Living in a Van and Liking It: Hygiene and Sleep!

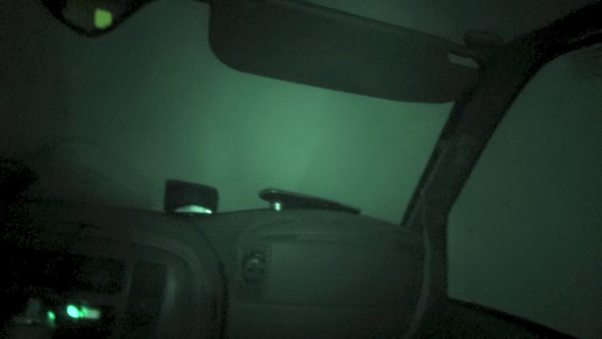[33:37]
If I need to, I'll put them up on the front and on the windshield.
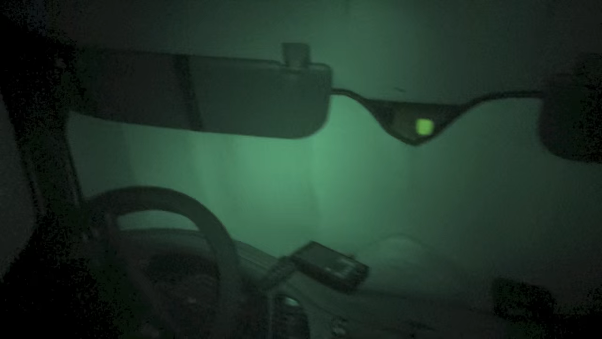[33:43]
Stealth factor, a little bit compromised doing that. But sometimes it works. I have been parked in downtown locations, sleeping, with all my window shields in, engine running.